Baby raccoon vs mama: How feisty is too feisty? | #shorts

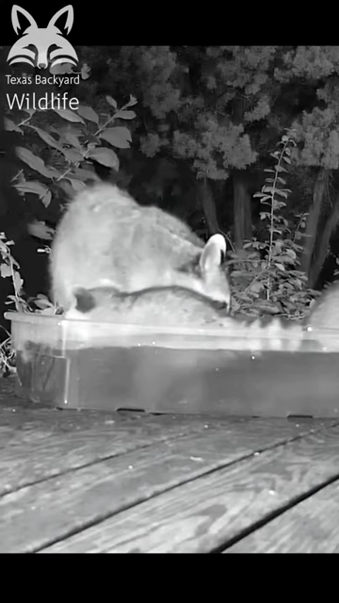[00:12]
This little guy is a few months old and was kind of having his own imaginary soccer game and his mom comes up behind him and I think that in the soccer game the little guy thought that the referee wasn't watching and
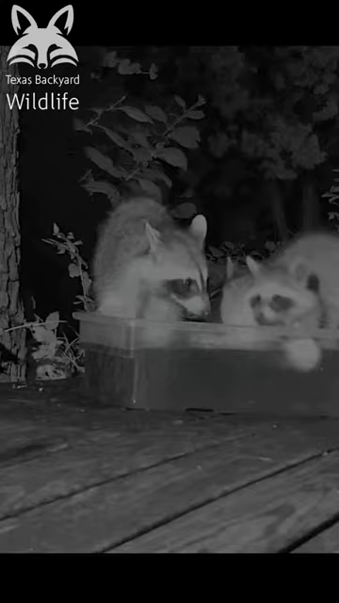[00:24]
that he can have a go at his mom there without getting penalized so one last time here.